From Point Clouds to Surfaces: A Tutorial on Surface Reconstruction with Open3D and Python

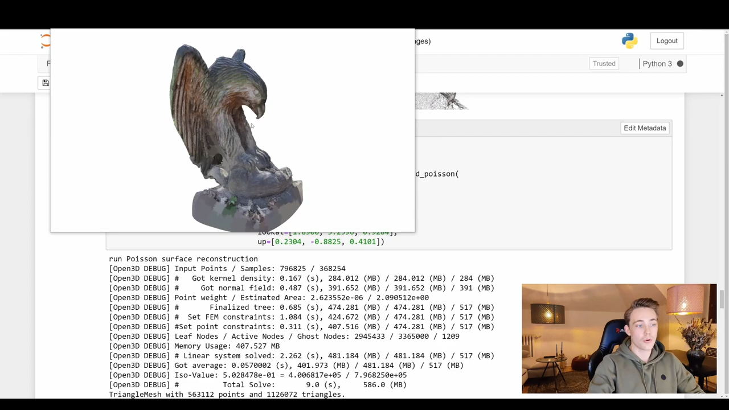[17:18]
point cloud and to do that we can scroll down here at the bottom we're just going to run this blob code here but basically um here we can see that
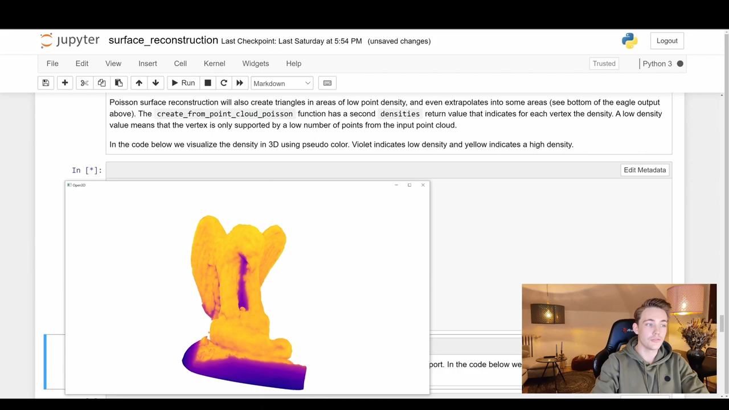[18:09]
really blurry down here at the bottom so the intensity here is very low and we can also see as i said between the legs here we're trying to like interpolate because we don't have that much information we don't have that many details um of our point cloud here in between so we're just trying to estimate
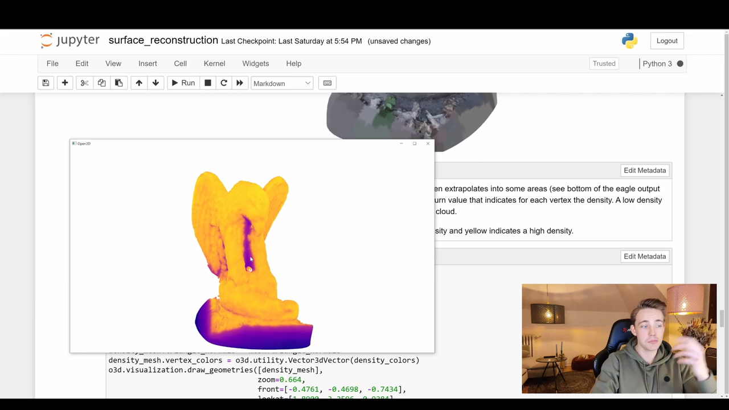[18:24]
it but now we can actually go down look at these intensities and then we can set our threshold for that so here we just have our densities and then